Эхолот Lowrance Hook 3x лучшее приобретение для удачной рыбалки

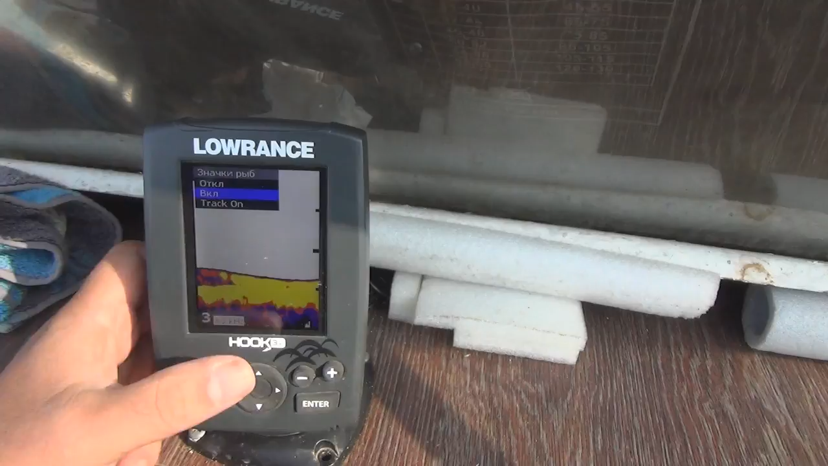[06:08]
либо эту функцию можно отключить с рыбами здесь такая ситуация вот тоже писал кто-то говорит что вот у меня холод показывает всю рыбу в пол воды с дело в том что он
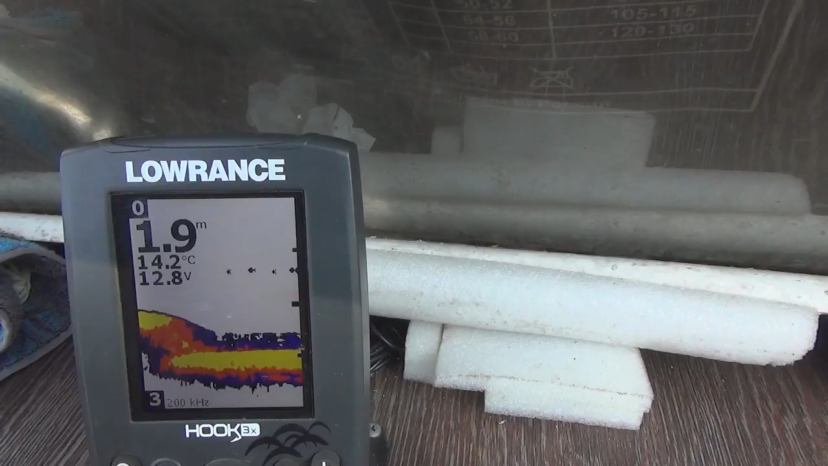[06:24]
On screen: depth 1.9 m, water 14.2°C
пока ловит рыбу та которая находится в толщине значит воды а придонную рыбу он путает ее с рельефом дна
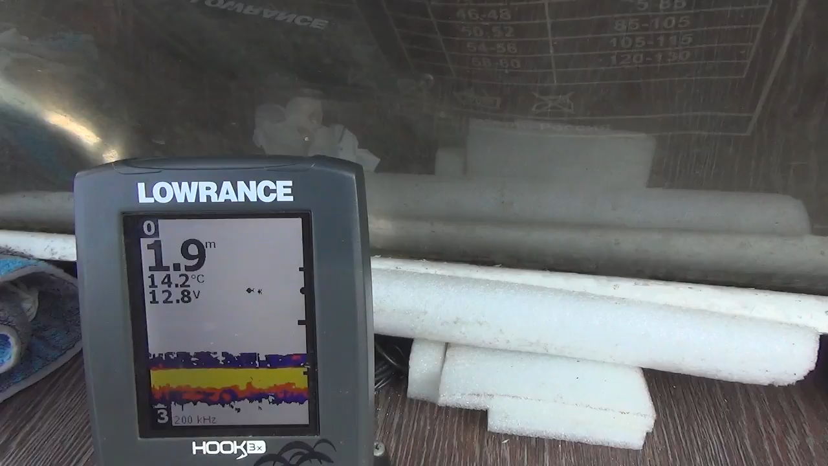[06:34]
On screen: depth 1.9 m, water 14.2°C
поэтому как бы вот это холод именно у для поиска рыбы
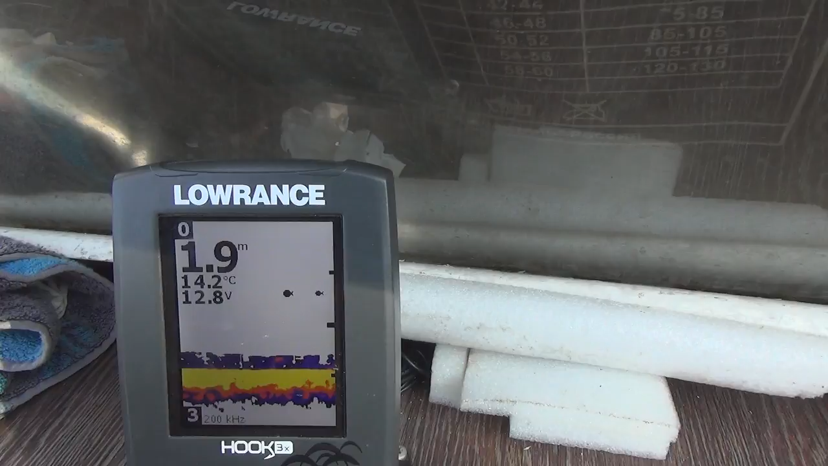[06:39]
On screen: depth 1.9 m, water 14.2°C
не совсем при пригоден следующая функция
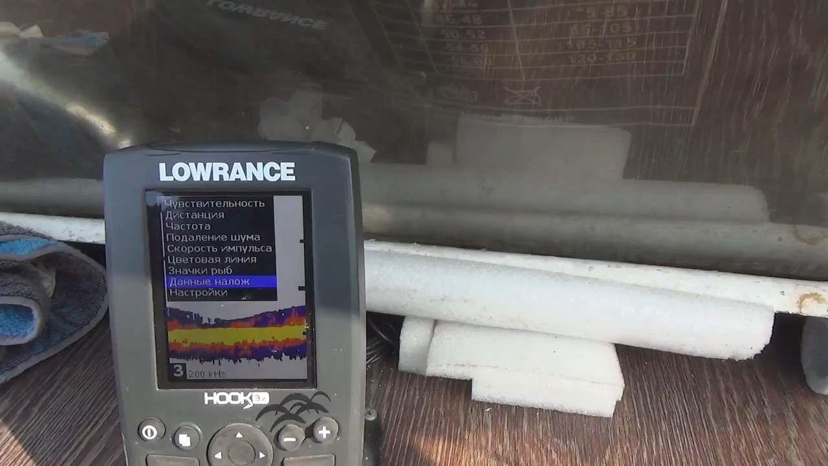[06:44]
данное наложение здесь глубина температура и
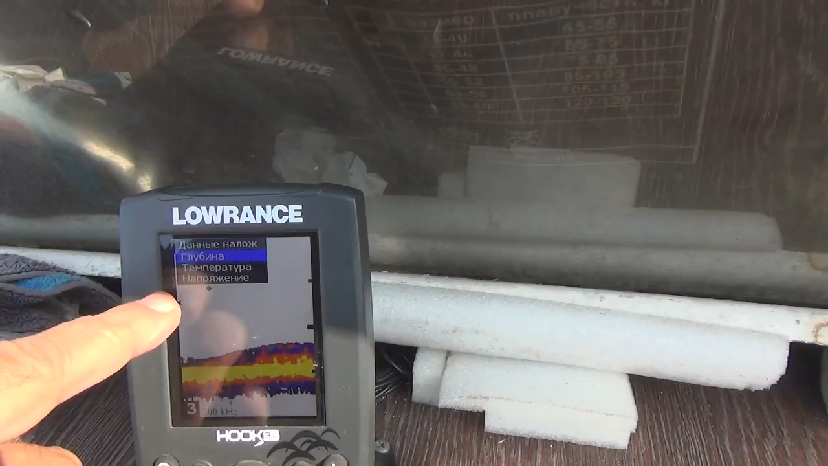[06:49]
напряжение можно на экране выставить вот у меня выставлена
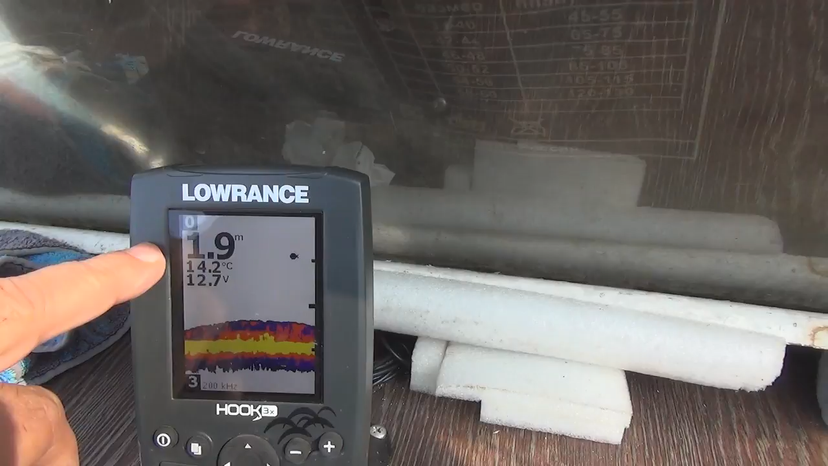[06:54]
On screen: depth 1.9 m, water 14.2°C
глубина температура и аккумулятор эти цифры можно делать большими и маленькими вот я сделал глубину показывает
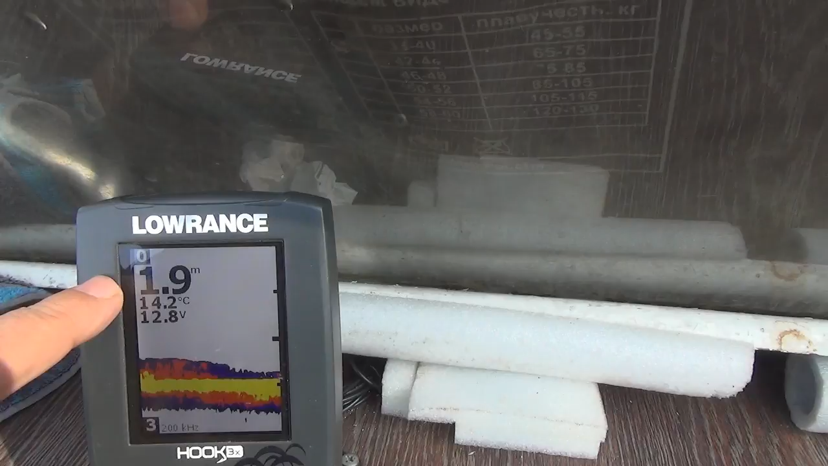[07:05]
On screen: depth 1.9 m, water 14.2°C
большими но температуру напряжения маленькой ну кому как удобно давайте
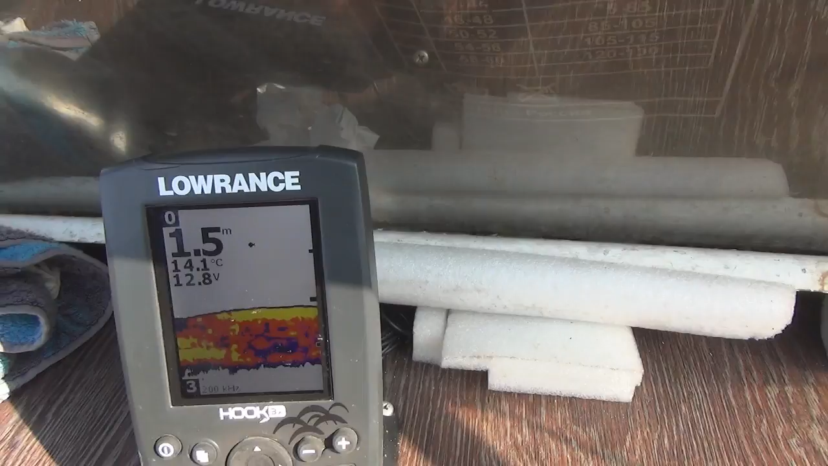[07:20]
On screen: depth 1.5 m, water 14.1°C
это будет может быть вам это пригодится потому как я экспериментировал
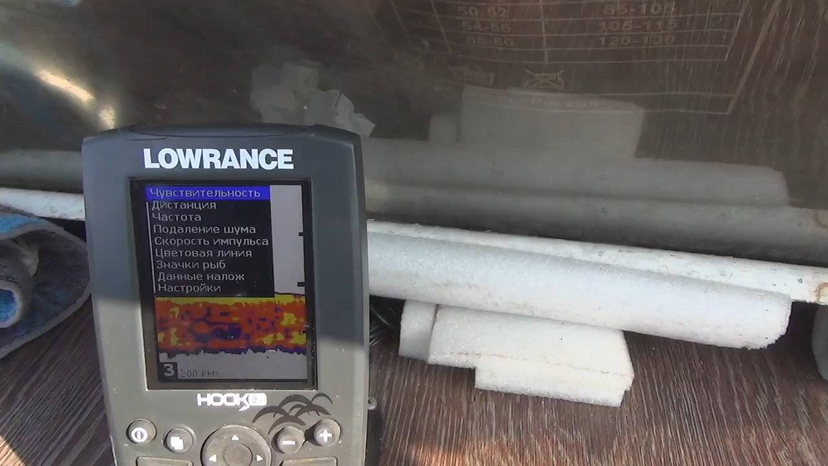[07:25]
уже знаю чувствительность чувствительность стоит авто если
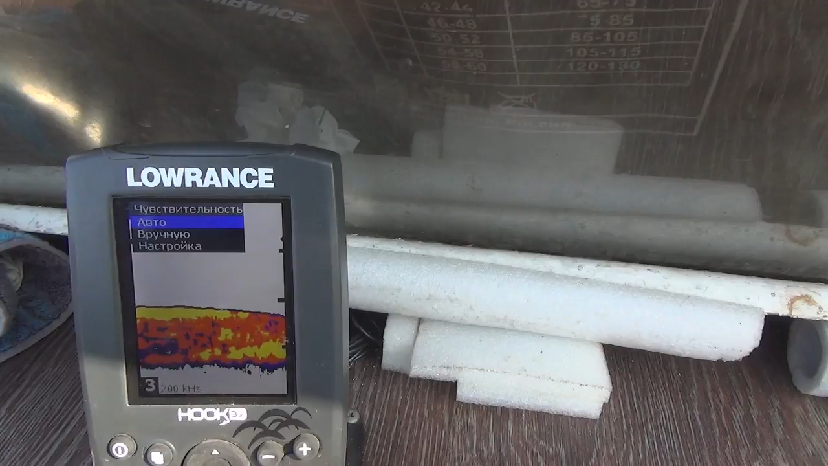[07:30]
же вручную то лучше всего 75 процентов здесь процентов на 75 процентов дистанция про дистанцию
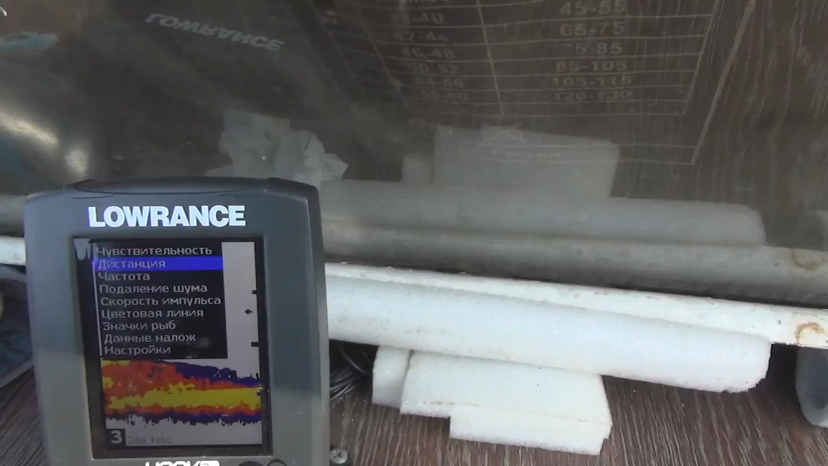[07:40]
ну в общем то уже это говорили либо автоматически либо нет но это зависит
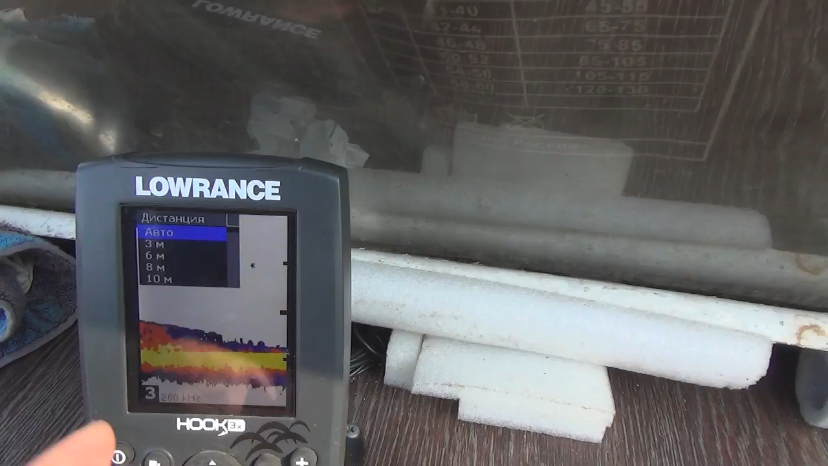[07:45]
от того какая у вас оптимальная глубина то и
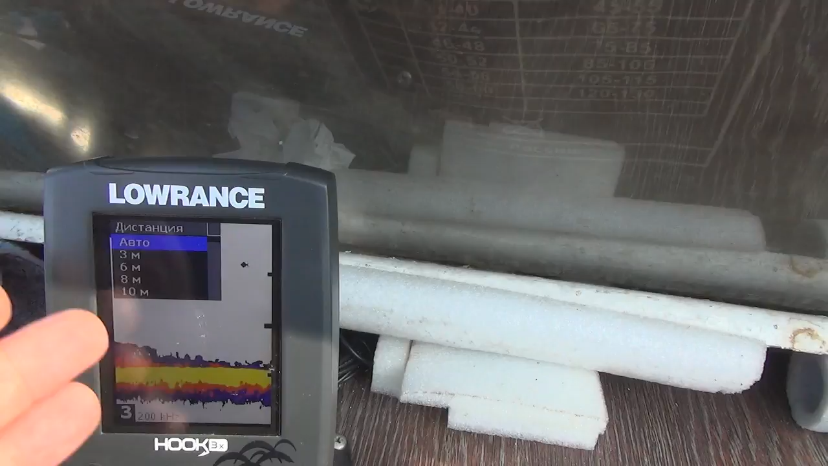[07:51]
выставить здесь все как бы очень просто так дальше
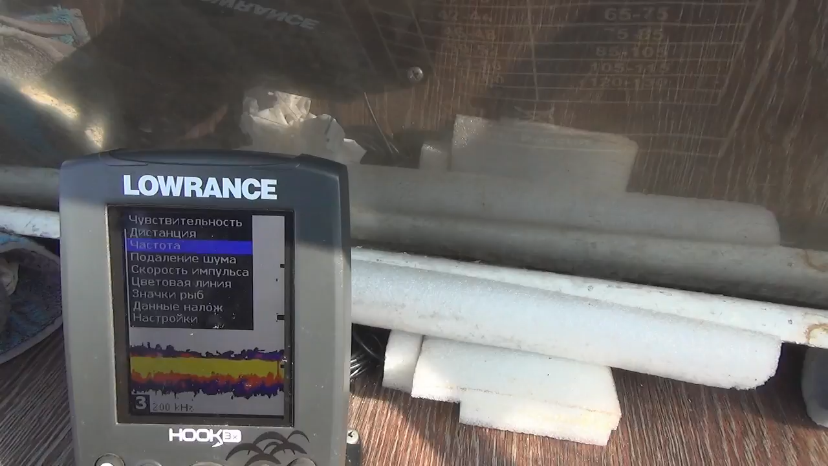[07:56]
подавление шума я уже сказал что я его отключаю совсем
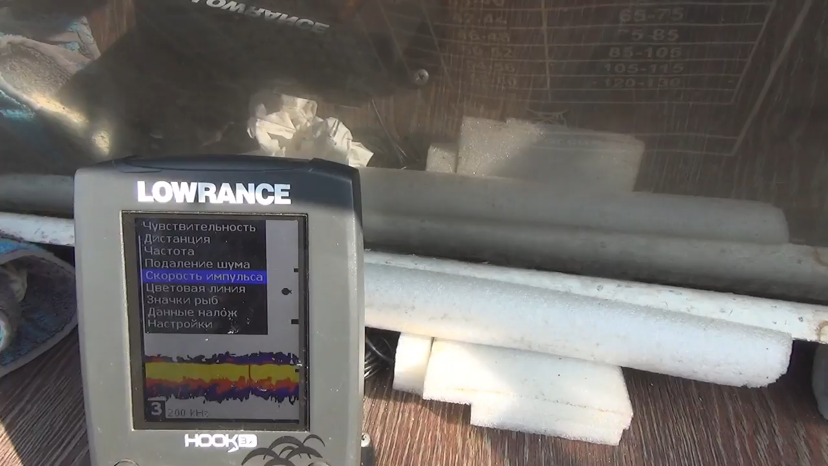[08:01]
скорость импульса максимальная самая быстрая цветовая
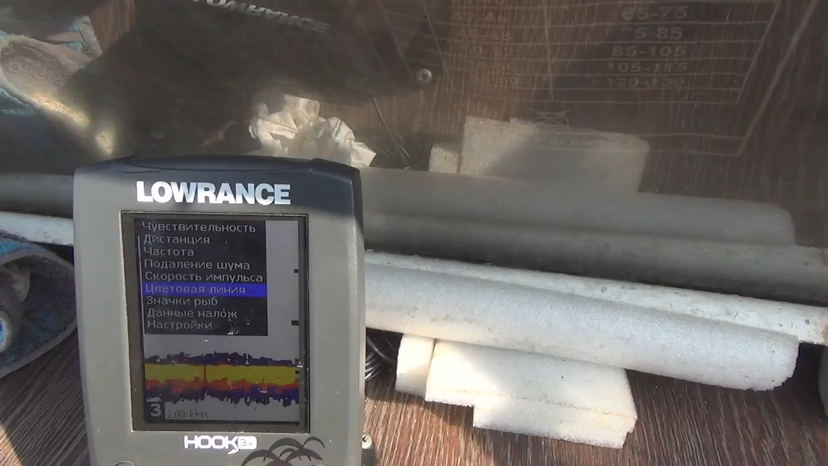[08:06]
линия 60 70 процентов значки рыб ну кому
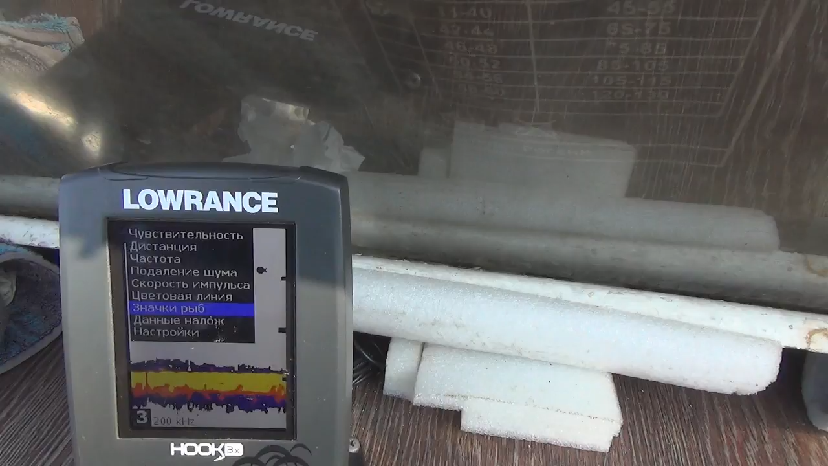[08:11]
нужно рыбу там искать кто ставит меня рыба как бы мало интересует